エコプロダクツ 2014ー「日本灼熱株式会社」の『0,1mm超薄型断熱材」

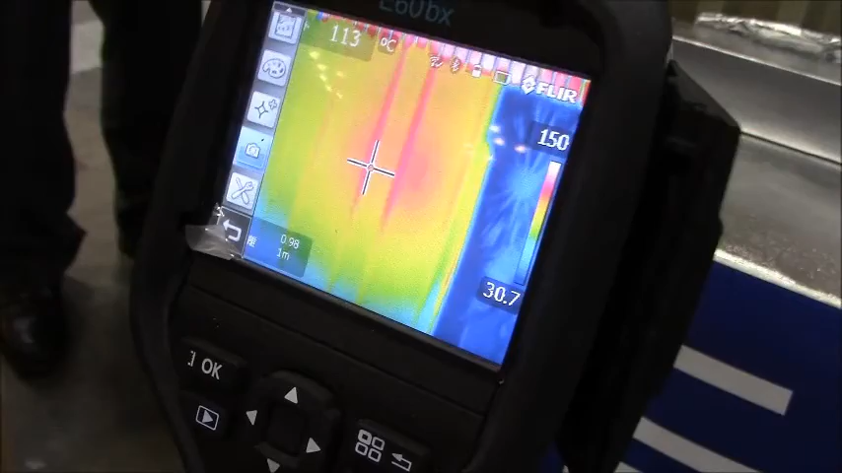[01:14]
On screen: spot 113°C
射熱材貼ってある方の表面温度は34度31度
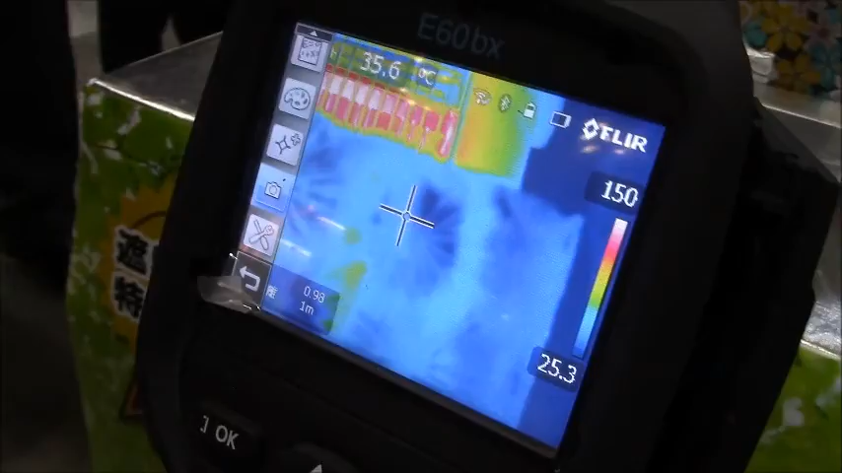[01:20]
On screen: spot 35.6°C
32度本当にこれできたて70度の差がそうですね